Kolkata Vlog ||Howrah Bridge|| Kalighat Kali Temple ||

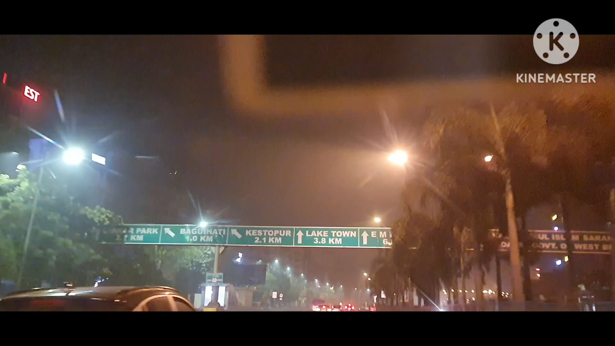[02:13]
ನೋಡಿ ಹಿಂಗಿದೆ, ಸಖತ್ತಾಗಿತ್ತು. ಇದ್ರಲ್ಲಿ ಒಂದು ಮಜಾ ಏನಂತ ಹೇಳಿದ್ರೆ, ಟ್ರಾಂಪ್ ನೋಡಿ, ಇವಾಗಲೂ ಈ ಸಿಟಿಯಲ್ಲಿ ಟ್ರಾಂಪ್ ಇದೆ. ಬಟ್ ಆದರೆ ನಾವು ನೈಟ್ ಹೋಗಿದ್ವಲ್ಲ, ಹಾಗಾಗಿ ಟ್ರಾಂಪ್ ಇರಲಿಲ್ಲ, ಮಿಸ್ ಮಾಡ್ಕೊಂಡ್ವಿ.
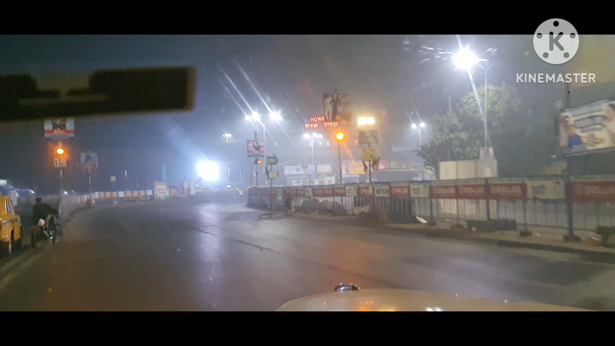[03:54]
ನೋಡಿ ಫ್ರೆಂಡ್ಸ್, ನೈಟು 3 ಗಂಟೆಯಲ್ಲಿ ಇವ್ರು ಕುರಿ ಮೇಯಿಸ್ತಾ ಇದ್ದಾರೆ.